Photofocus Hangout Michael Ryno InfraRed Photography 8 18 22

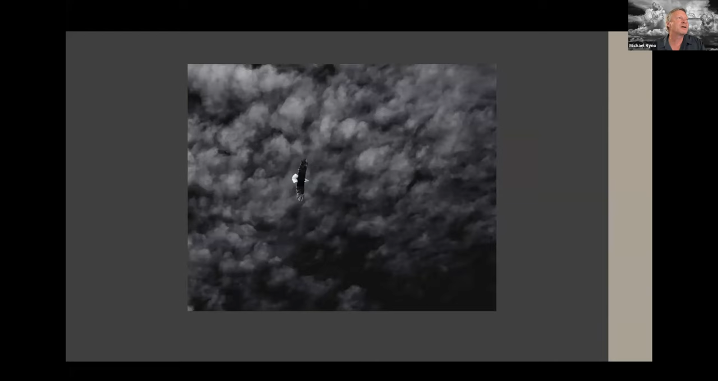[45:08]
This was a bald eagle that was flying overhead. I photographed that this was a, a hawk, but again, same thing I did.